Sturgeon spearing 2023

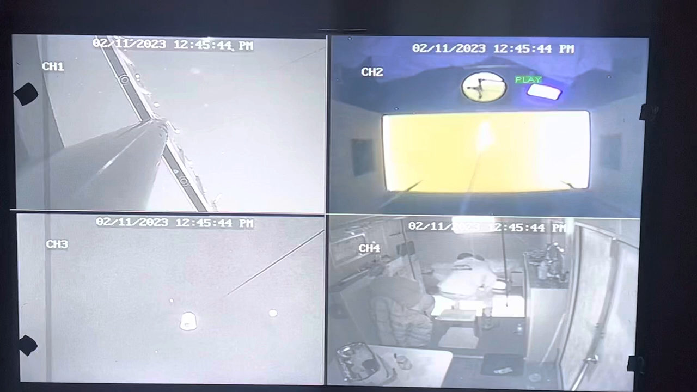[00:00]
Oh, cool. Oh, sweet. You can see a good on that spirit camera. Sure. That head must attach to the layer. I want to see what that happens.
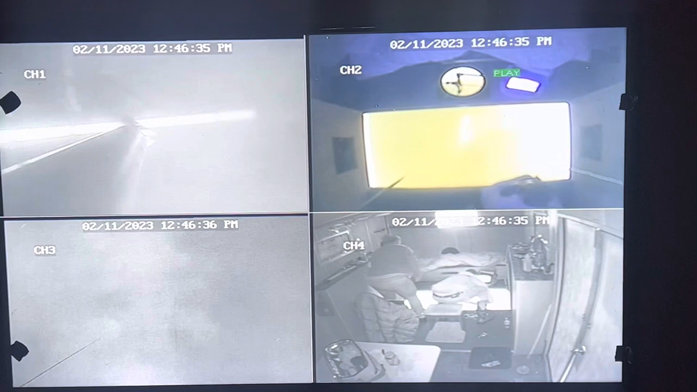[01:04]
That time is definitely off, because it was not that late when we screwed up. We've got to fix it. It's about exactly a half an hour. Oh, you've got that decoy tingle in there. I'm going to keep it going. Yeah, well. My arms are sore from the floor.